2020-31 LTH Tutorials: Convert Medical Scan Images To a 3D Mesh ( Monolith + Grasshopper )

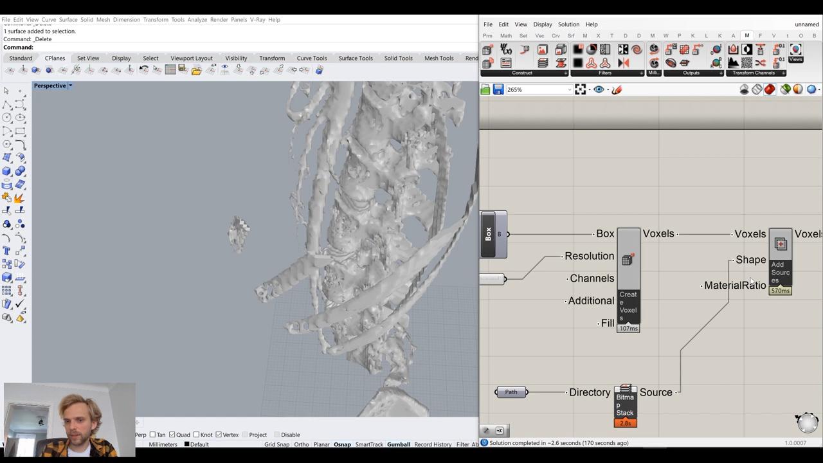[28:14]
half a second to calculate half a second here so that's a second yeah a second to calculate so let's go for actually let's leave it at 156 and let's just see if we can smooth it out right
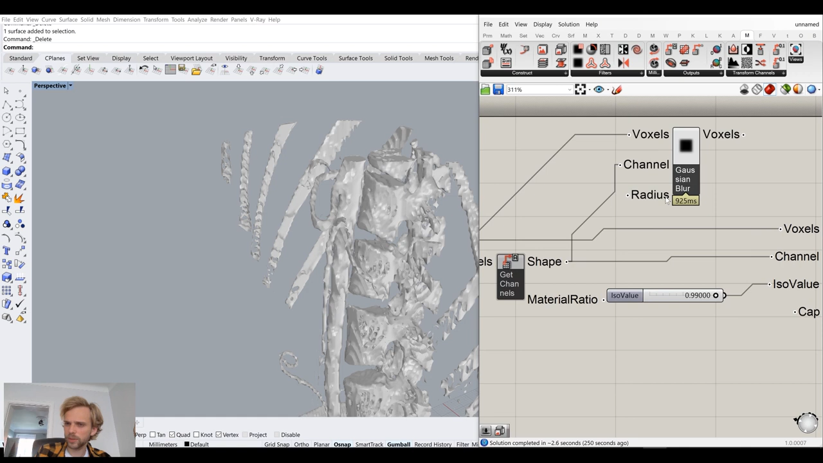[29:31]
ask me for a channel that i want to blur right so that's going to be my shape channel and it's going to ask me for a radius of blurring so by default the radius 0.03 let's just see what happens when i instead of using raw voxels i will use the blurred ones for constructing the iso mesh
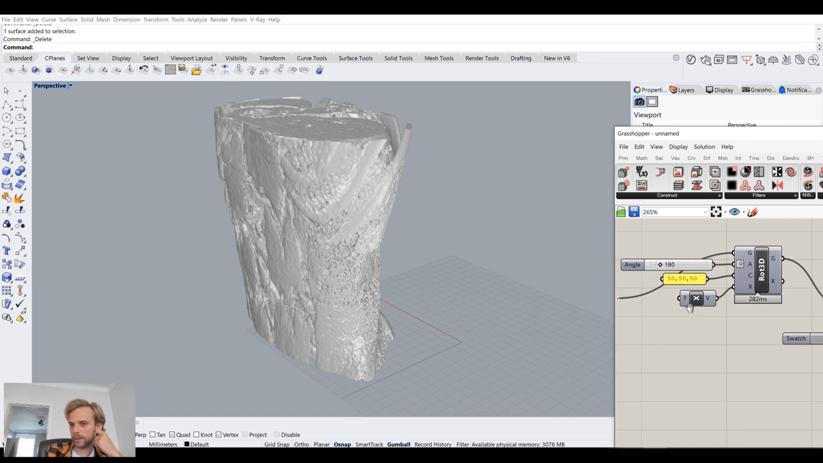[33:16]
okay and um maybe we can smooth this out a bit more 0.01